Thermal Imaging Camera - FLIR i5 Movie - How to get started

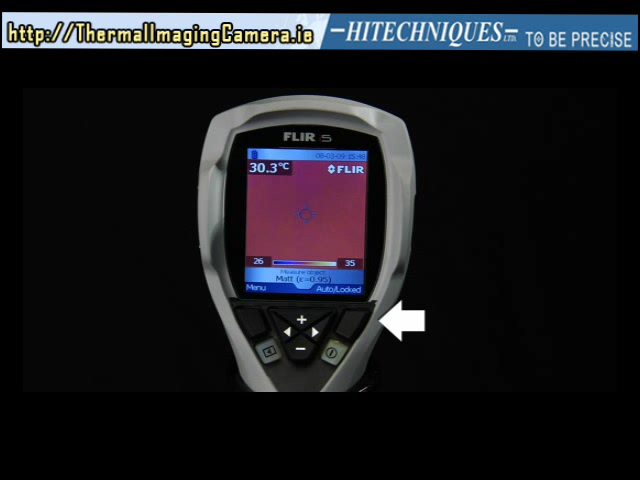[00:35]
On screen: spot 30.3°C
You are in auto mode if there are no locks on the temperature scale.
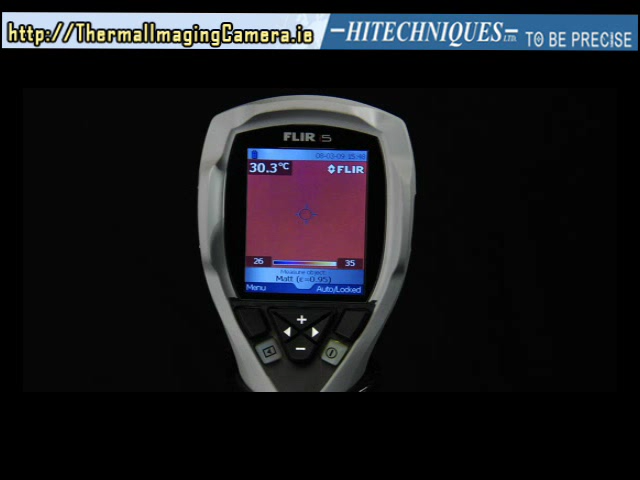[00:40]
On screen: spot 30.3°C
This mode allows you to capture images in the easiest way possible.
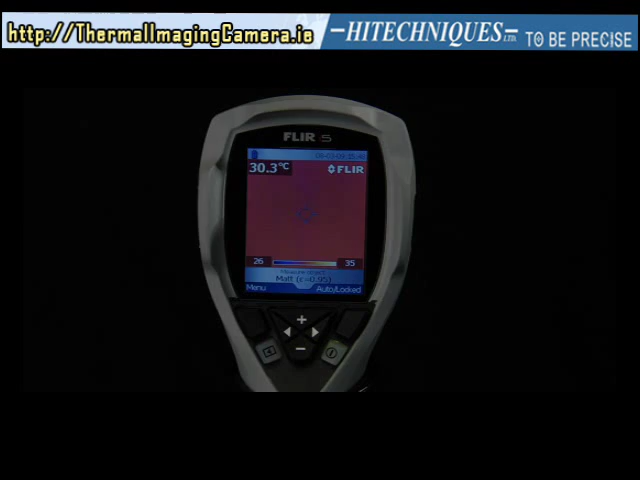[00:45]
On screen: spot 30.3°C
Now aim the camera towards the target.
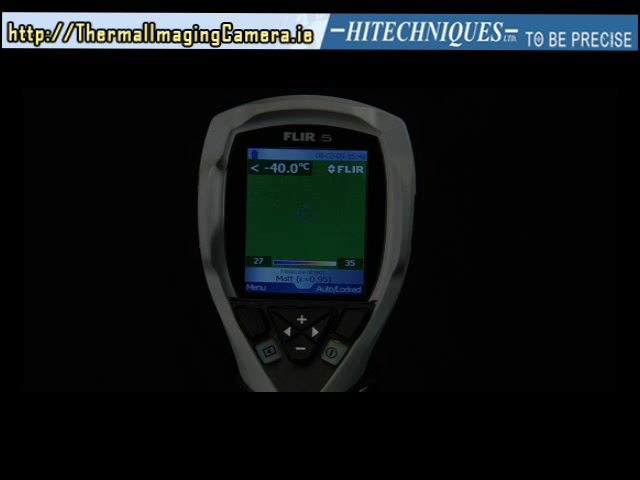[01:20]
In this way you lock the temperature scale to the really interesting temperatures of your target, which allows easy inspection of your object. Repeat this procedure every time you select a new target.
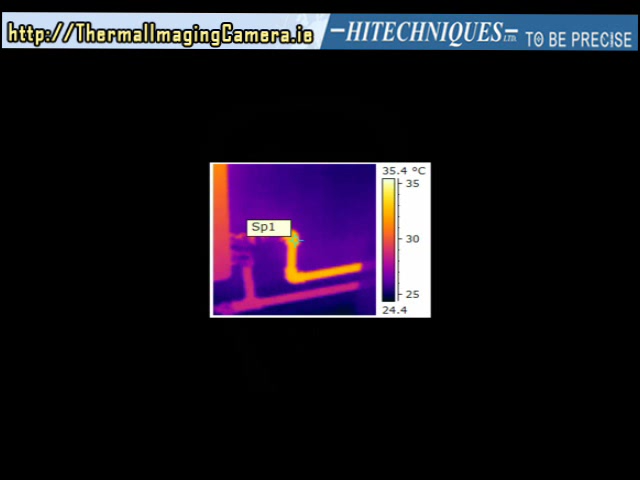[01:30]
On screen: scale top 35.4°C
If you want to detect cold spots, air leakages and so on, point the crosshair at the coldest spot. This appears dark blue when using the iron and rainbow palette and dark grey when using the grey palette.
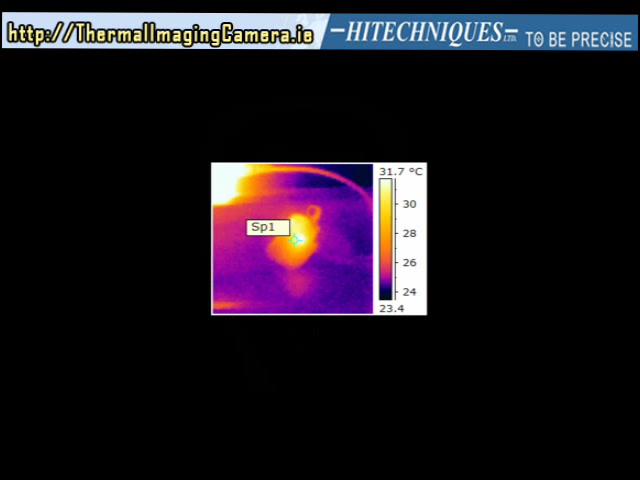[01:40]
On screen: scale top 31.7°C
Before capturing the image, make sure that the target covers the spot meter area as shown in the demonstration.